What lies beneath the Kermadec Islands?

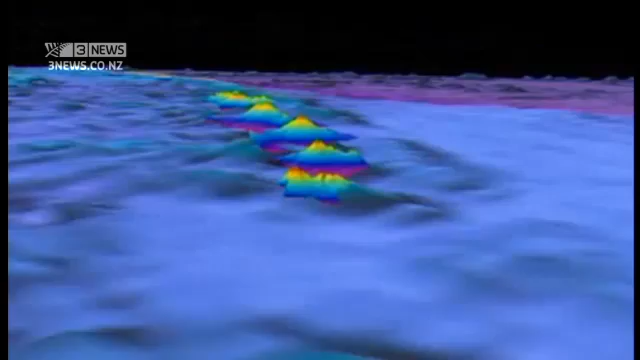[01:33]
And inside it are a series of volcanoes.
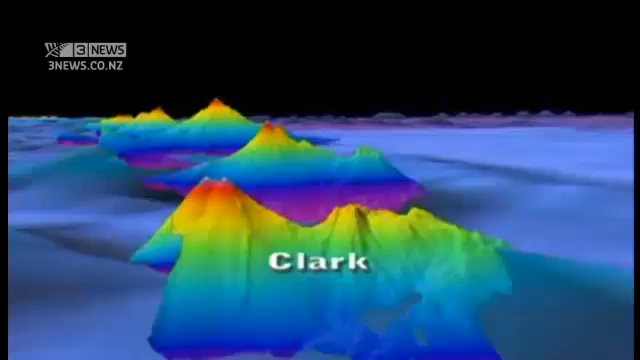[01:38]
The first, Clark, is just 130 kilometres off New Zealand. They then follow like a mountain range.
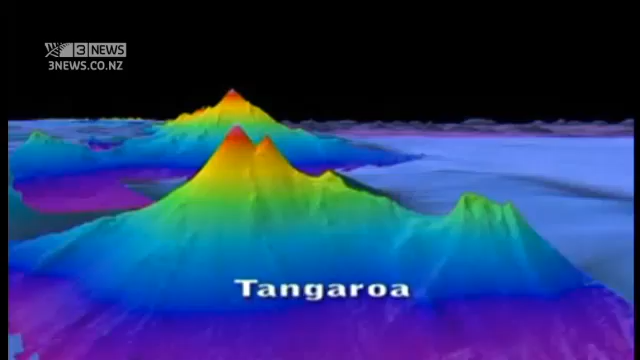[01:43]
Tangaroa rises from the ocean floor to only 600 metres beneath the sea surface.
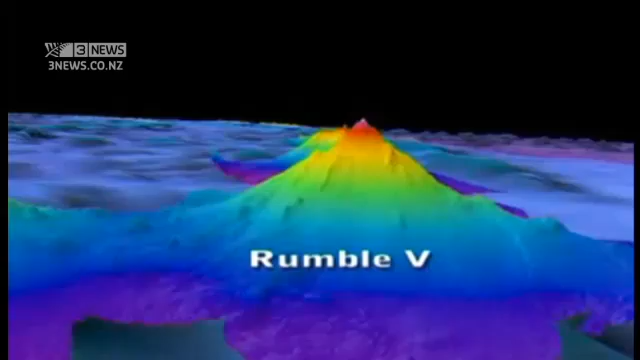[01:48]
Next is Rumble 5, roughly the same height as Mount Tongariro in the North Island. Then Rumble 3, which is even taller again, and is thought to have very recently erupted, possibly even knocking the top off. And on north to a closely group range that includes a volcano called Healy, thought to have had a very major eruption around 1360, but to have done little or nothing since.
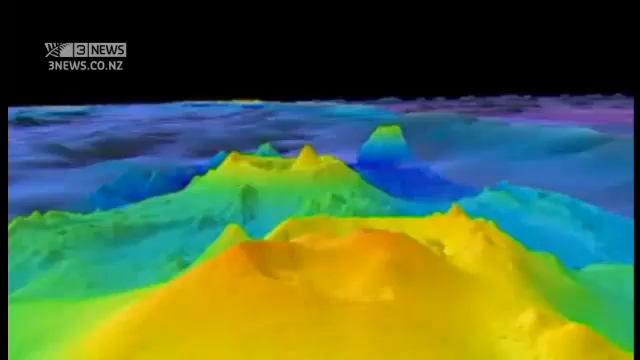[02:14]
And then Brothers, the most active of these volcanoes. It's three times the size of White Island and roughly 400 kilometres northeast of Tauranga.